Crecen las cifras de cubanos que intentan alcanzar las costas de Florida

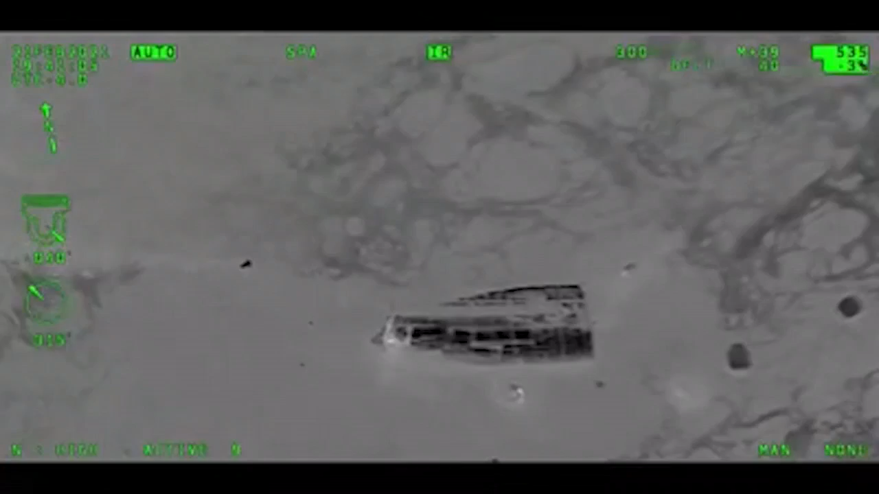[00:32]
fueron interceptadas tan solo 49 personas.
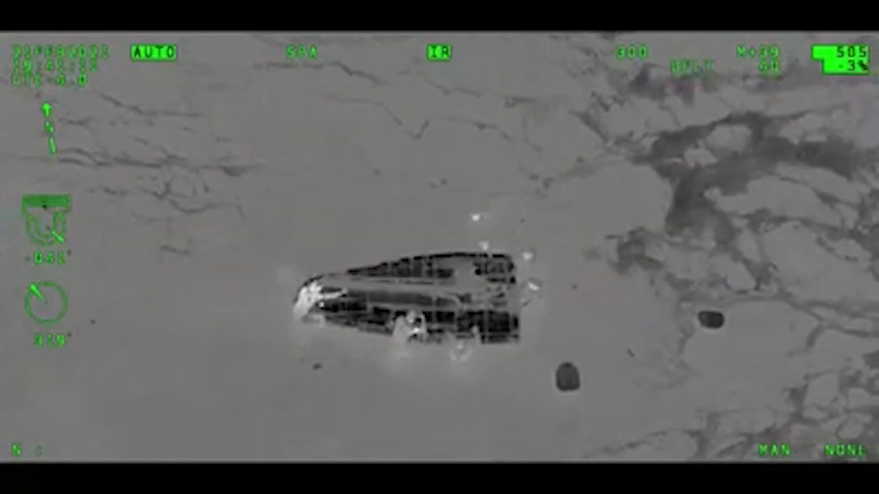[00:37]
El pasado 20 de febrero, agentes de la Guardia Costera rescataron a ocho cubanos, seis hombres y dos mujeres,
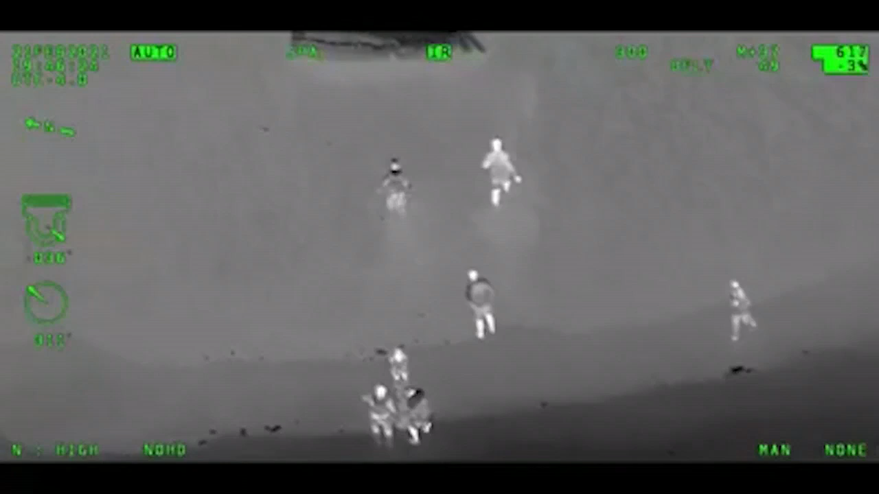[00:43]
cuya pequeña y precaria embarcación se volteó frente a las costas del condado de St. Lucie, en Florida.
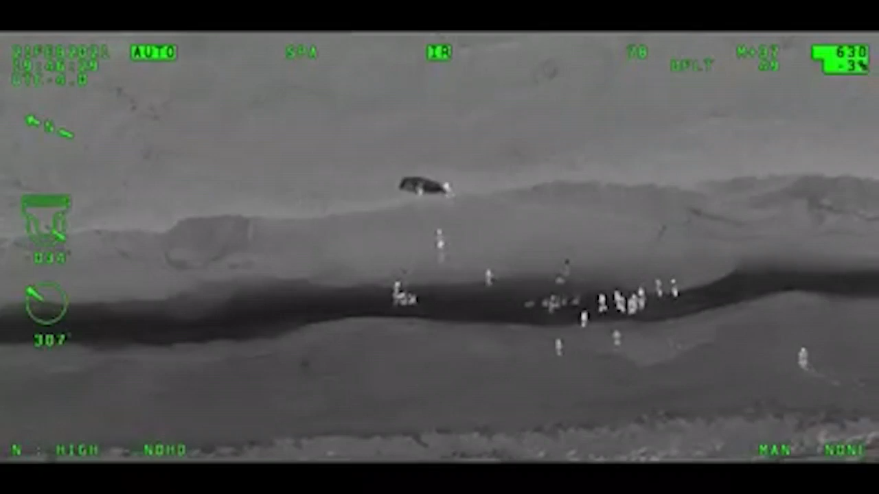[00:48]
Según un video distribuido por la oficina de Alguacil del vecino condado Martin,
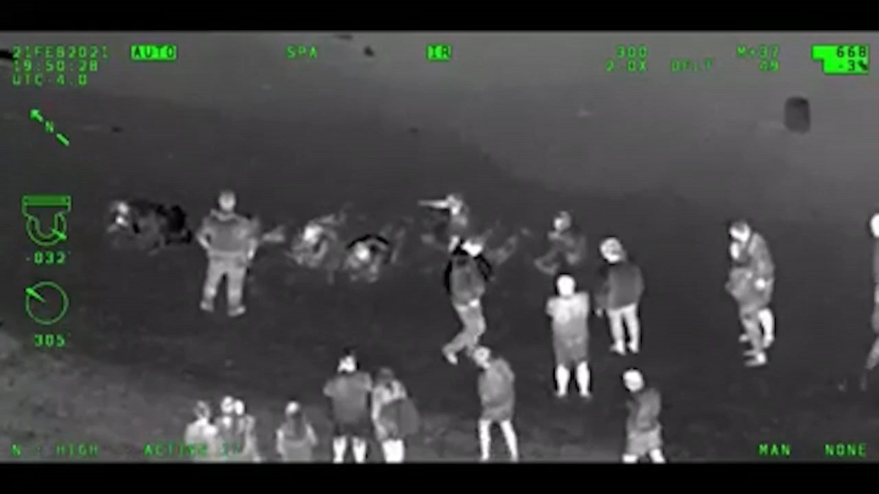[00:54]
la embarcación volteó producto del fuerte oleaje y sus ocupantes fueron lanzados al mar.